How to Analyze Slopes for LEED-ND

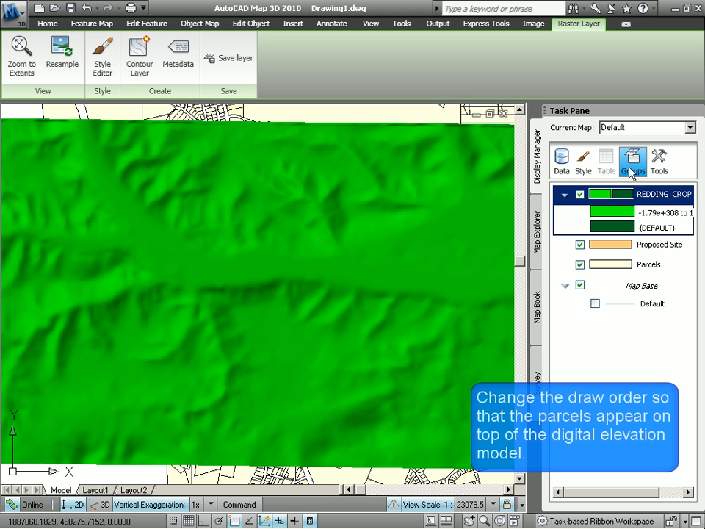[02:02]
All right, now, in order to see the parcels superimposed on our Digital Elevation Model, we simply change the draw order.